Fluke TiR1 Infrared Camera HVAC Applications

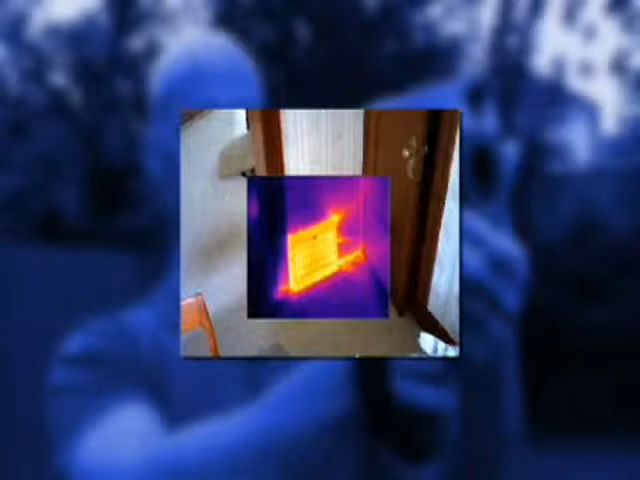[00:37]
These old vents just don't seal very well, and you can see the energy loss.
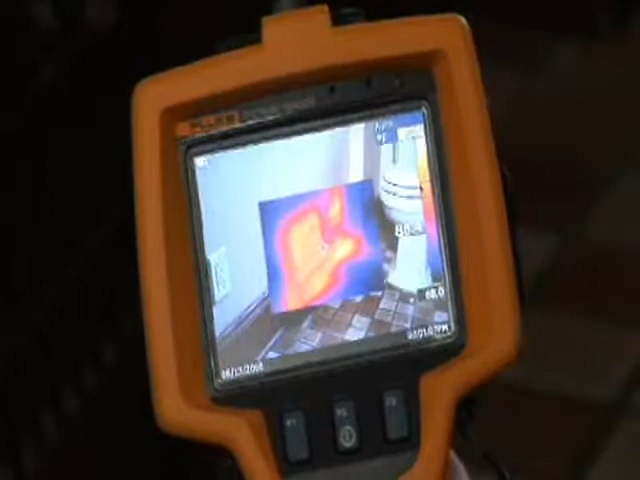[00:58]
And all that's going to cost a homeowner and lost energy. Let's head to the basement to see how the ductwork's looking. Here we are in the basement. Just looking up, you can see that there's no insulation on this ductwork.
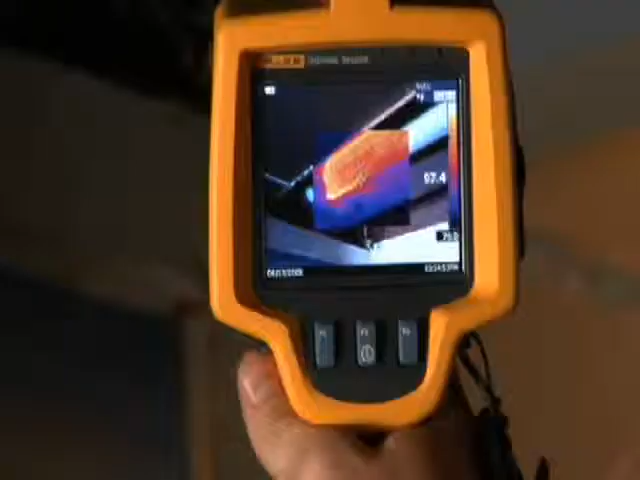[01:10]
Now look at it through the Fluke TI-R1, and you can see and show your client what it means to them.
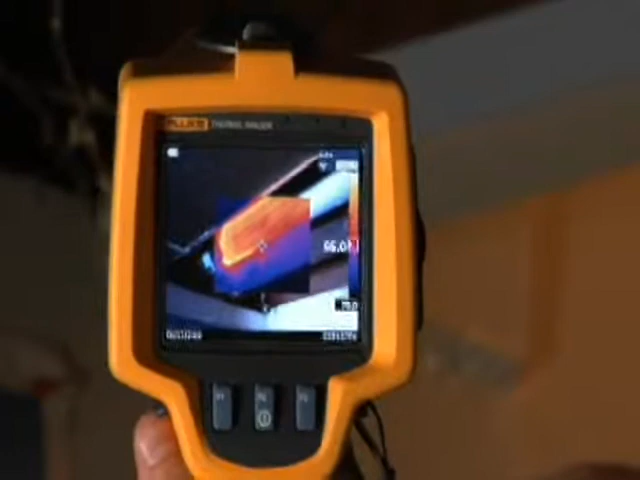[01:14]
Just look at all that bright orange.